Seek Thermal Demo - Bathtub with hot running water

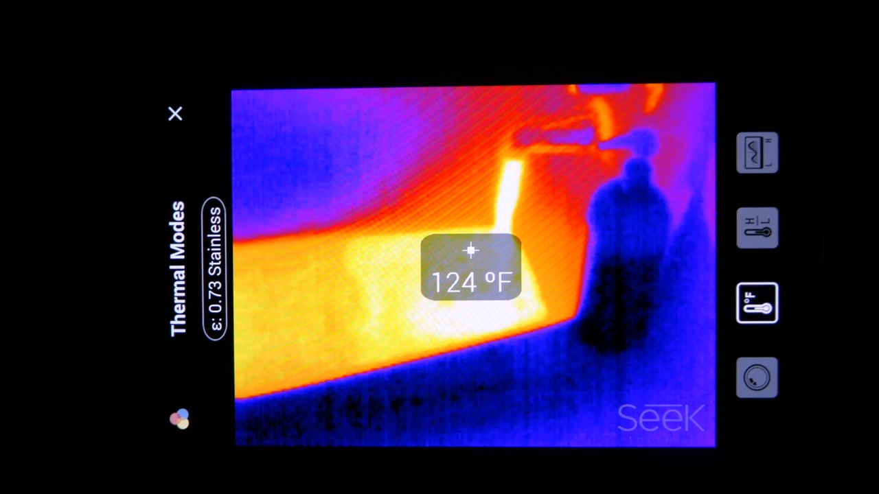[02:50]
On screen: spot 124°F
It only works with iPhones. Yeah, so this is a pretty cool piece of technology. And I just wanted to do this little demo video to kind of show you how it works, or that it works, I suppose.